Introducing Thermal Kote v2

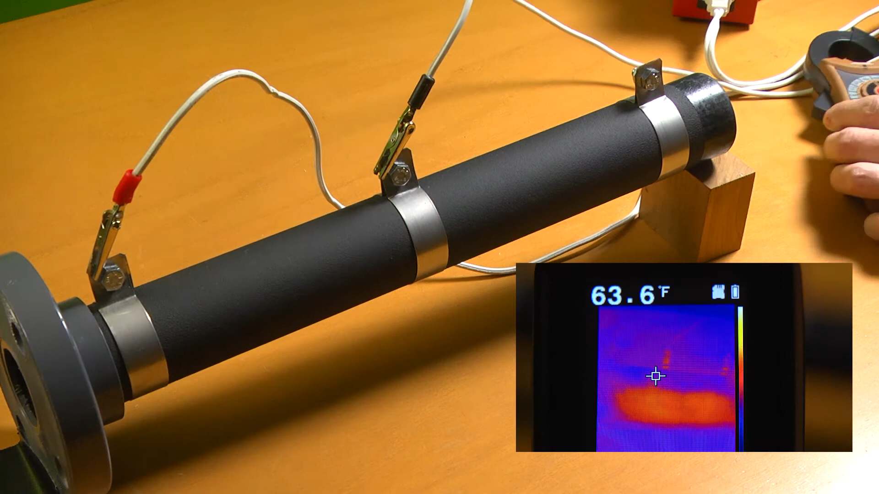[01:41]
On screen: spot 63.6°F
Notice the temperature of the pipe barely registers on the infrared camera. Now, watch what happens when electricity is applied.
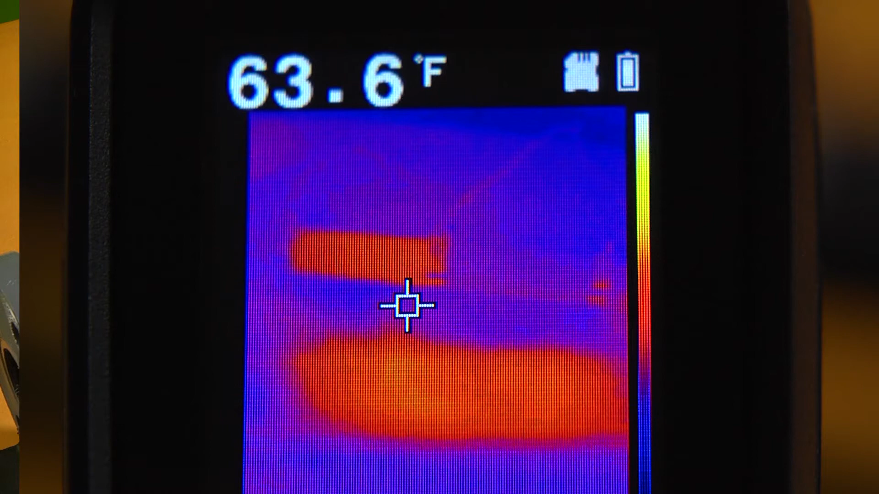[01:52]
On screen: spot 63.6°F
Only the left side of the pipe is energized as can be seen by the red glowing part of the thermal image.
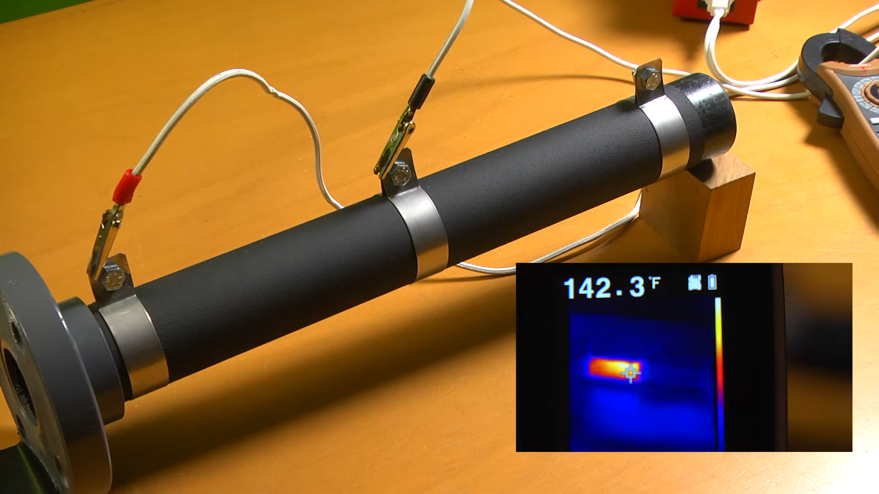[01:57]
On screen: spot 142.3°F
This time-lapse imagery shows it took about two minutes for the temperature to reach over 200 degrees.
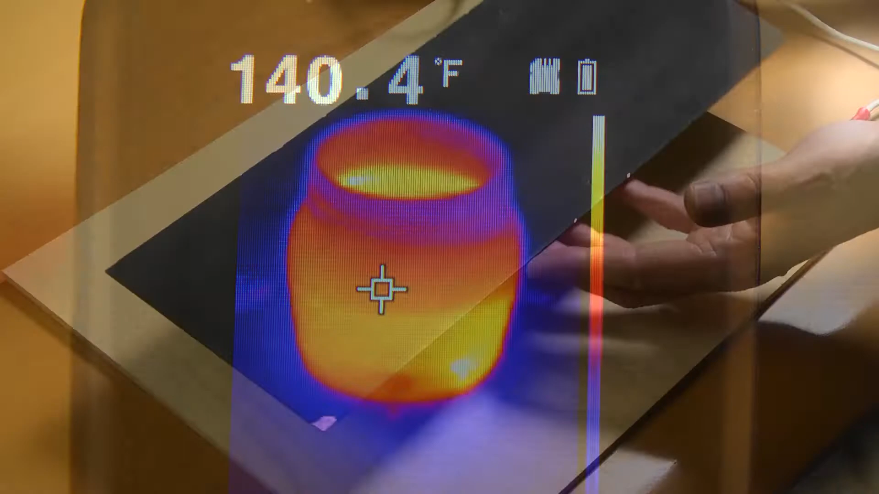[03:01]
On screen: spot 140.4°F
This plastic panel has been sprayed with ThermoCoat and with low voltage and low amperage applied,
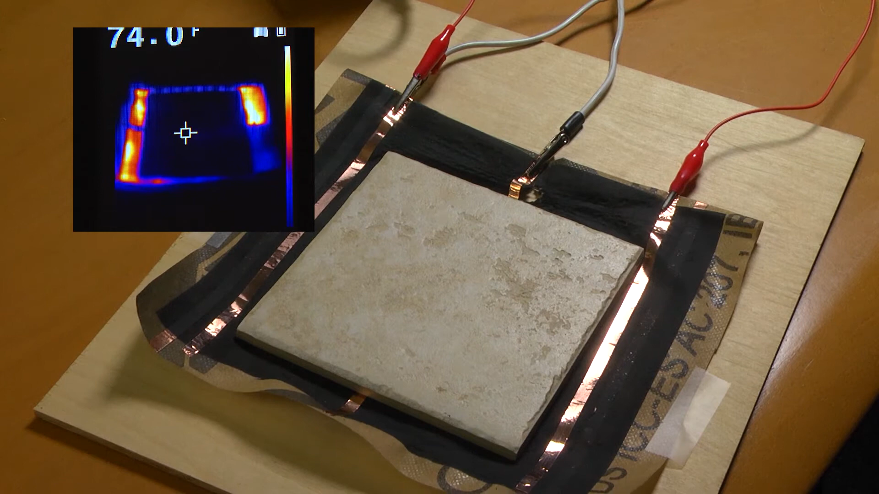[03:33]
On screen: spot 74.0°F
the floor tile is quickly and efficiently brought up to a comfortable 80 degrees. Again demonstrating the innovative possibilities ThermoCoat has to offer.